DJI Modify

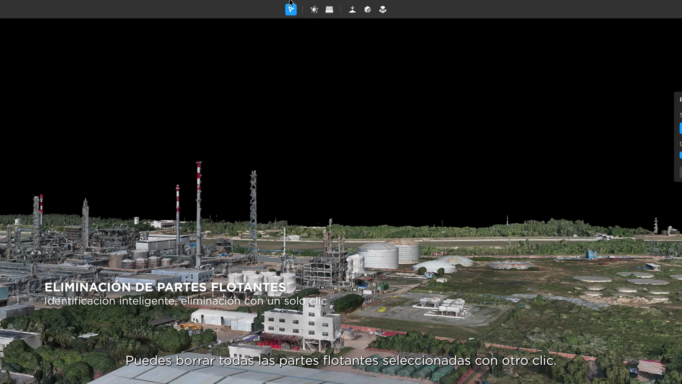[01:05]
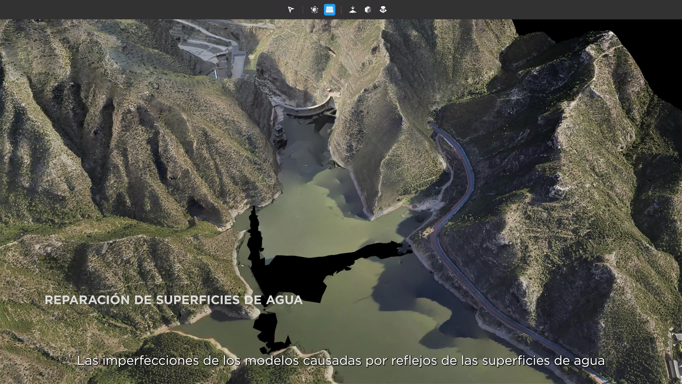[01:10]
Model blemishes caused by water surface reflections can be corrected swiftly with a simple series of clicks and drags.
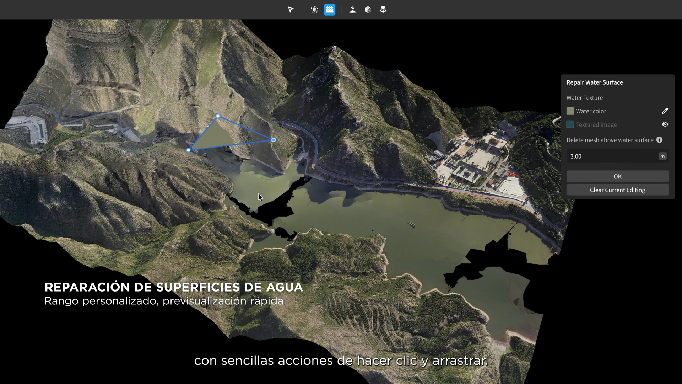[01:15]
Modify provides instant previews for user control and process monitoring.
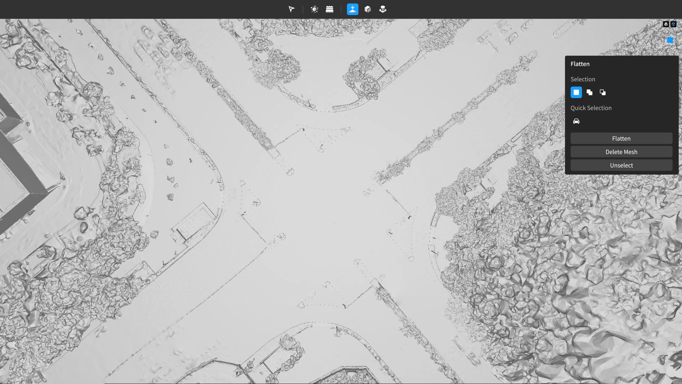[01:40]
It also supports manual region selection and flattening.